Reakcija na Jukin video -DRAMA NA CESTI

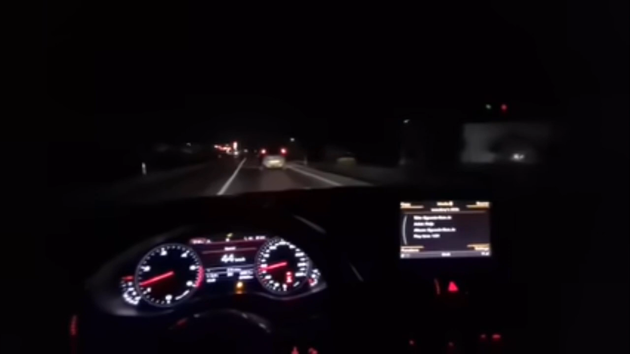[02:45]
Čovjek vozi 30 našt, stane ovdje.
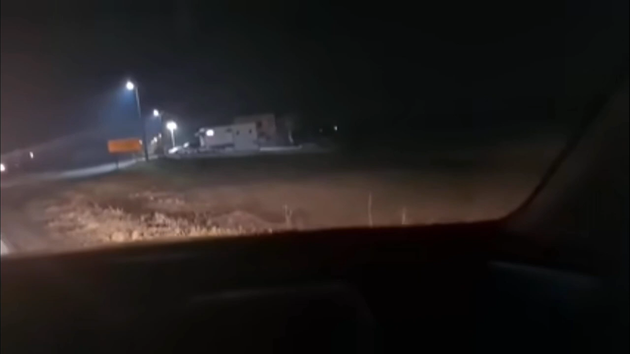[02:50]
Snimaj ovdje, snimaj ovdje, od zoomiraj, stane.
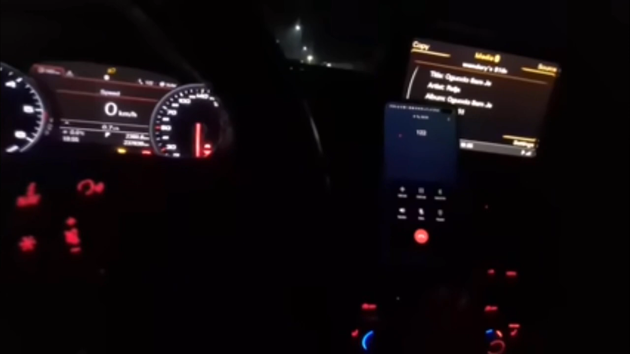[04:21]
Jesmo, reći Jusufe, šta ima? Sad je drugi, mislim, vozač. Zaustavili smo ga mi, čovjek je u pijanom stanju, onaj... Zaustavio se ovde posle...
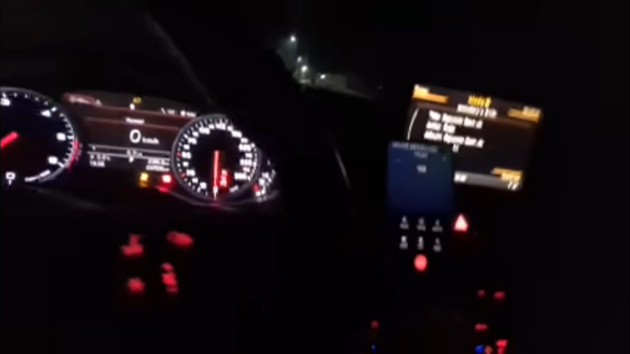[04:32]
Sad ne znam gdje je koja ovo benzinska... Ona, Jusuf priča s njim. Zaustavio ga, onaj, izašao je iz auta sa njim čovjek... Sad ga uzima na priču...
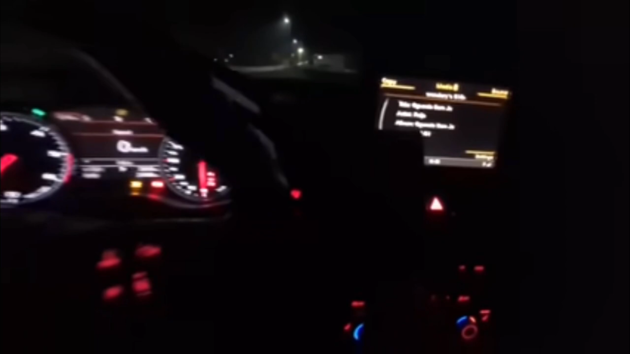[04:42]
Petropumpa, evo. Prošli smo neku pumpu. Crvenu neku. Ja. Crvenu, ja, ja, ja. Sve četiri sam upalio... A sedmica, znači iz desne strane... Eto, patrola nekdođe, ne kriše... On neće da zove nekog, da ga vozi dalje. Ugrožava saobraćaj, stvarno, svih... Pa, vijestio sam, hajde, reću im da ste vi sa njim... Pa, da.
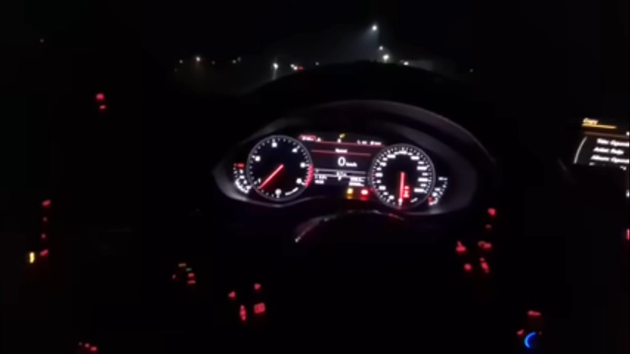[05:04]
Pa, odmori tu, ako vi žurite, neko on odmori, doće patrola. Da, da, da, hajde. Eto, hajde živio. Hvala, prijatno.